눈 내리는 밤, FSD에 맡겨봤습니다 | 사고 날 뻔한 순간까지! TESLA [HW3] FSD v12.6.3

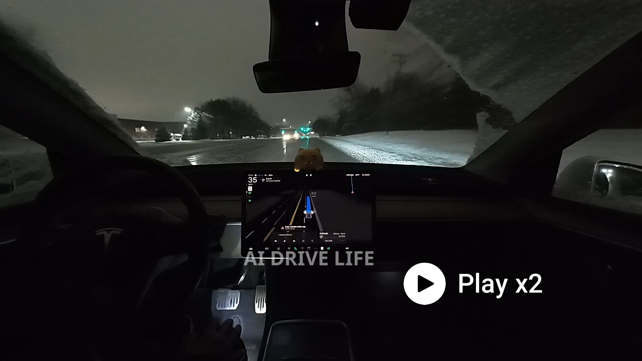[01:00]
뒤에 차가 안 와서 이런 돌발 상황은 괜찮은 것 같아요. 어두워서 좀 헷갈린 것 같습니다. 버전 12.6에서 제일 큰 문제가 있습니다. 저번에도 말씀드렸듯이 노턴 온 레드입니다. 이 표지판이 있을 때에는 빨간불에 가면 안 되는데 정지했다가 그냥 가려고 합니다. 그래서 제가 개입했습니다. 바로 녹색불로 바뀌어서 다시 시작했습니다.
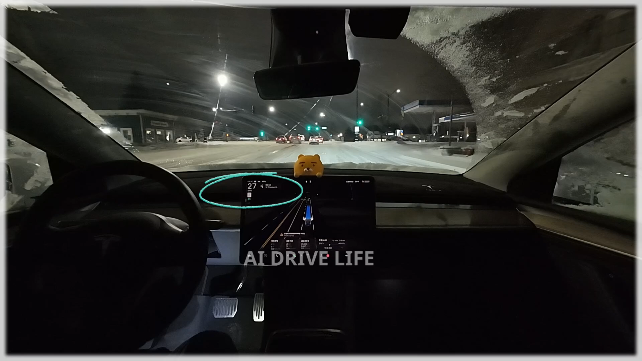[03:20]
테슬라는 속도를 줄이고 있지만 정지를 못할 것 같아서 제가 개입하고 핸들을 틀었어요. 1초만 늦었어도 충돌할 뻔했네요. 등에 땀이 났어요. 모두들 안전운전하세요.
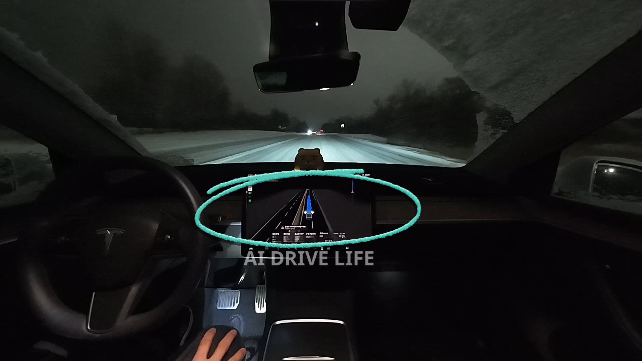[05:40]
중간에 있다가 좌측 차선으로 이동했습니다. 차선을 잘 그리면서 가다가 가끔은 헷갈려하고 있습니다. 아까는 교차로에 눈이 많아서 출발할 때 미끄러워서 포기했었는데 이번에도 눈이 많은데 잘하는지 볼까요? 네, 이번에는 잘 출발했습니다. 눈길에도 조금만 개선되면 더 좋아질 것 같아요.